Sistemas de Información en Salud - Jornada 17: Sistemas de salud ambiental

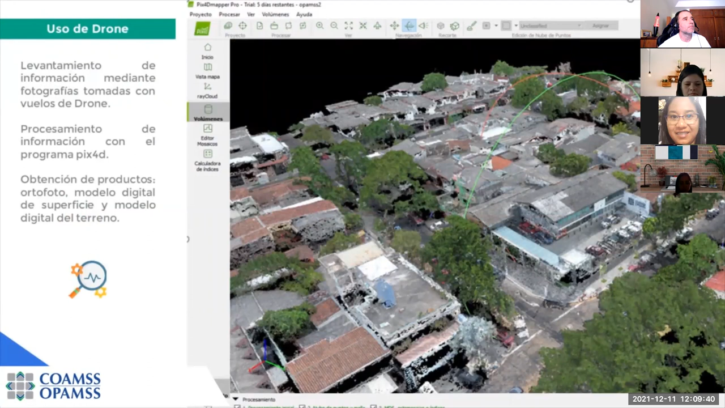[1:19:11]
se hace uso de una variedad de opciones disponibles de tecnologías open source, como con licencias pagadas. Con estas plataformas, pues lo que se realiza es la toma de fotografías con drones,